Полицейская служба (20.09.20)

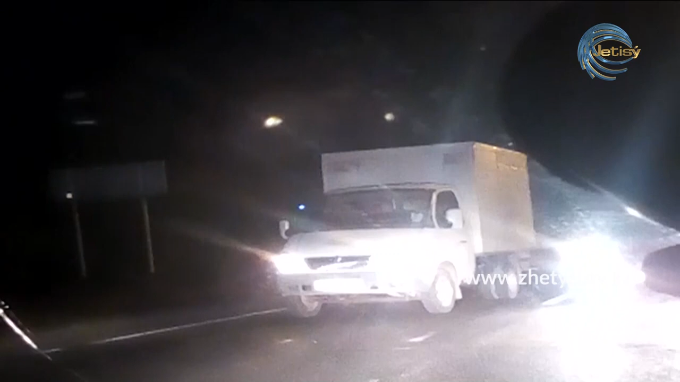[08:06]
Автомобиль двигался на большой скорости и, игнорировав требования полицейских об остановке, угонщик направил автомашину прямо на лейтенанта Ниезбекова, который во избежание удара отпрыгнул в кювет.
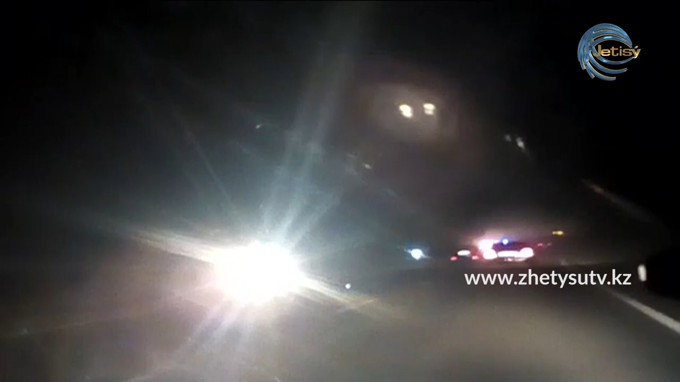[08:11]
Уходя от погони, преследуемый совершал различные маневры. Перескакивал через бордюр, выезжал на полосу встречного движения, объезжал по бездорожью искусственный заслон.
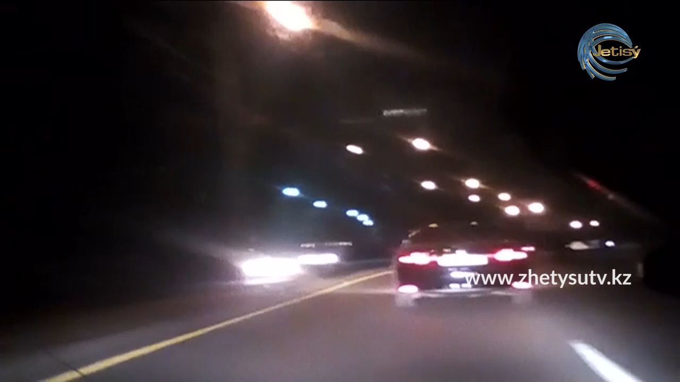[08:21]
Временами его машина двигалась со скоростью более 260 км в час. Через 36 минут экстремальной езды у экипажа номер 199 стало заканчиваться горючее. Чтобы не упустить преступника, они применили тактическую остановку транспорта путем бокового тарана на малой скорости. Воспользовавшись хорошим знанием дороги, после обгона КАМАЗа экипаж блокировал угонщика, прижав своей машиной его авто к бетонному ограждению. Но тот не сдавался, пытаясь вырваться, давил на газ, заставляя машину буксовать на месте.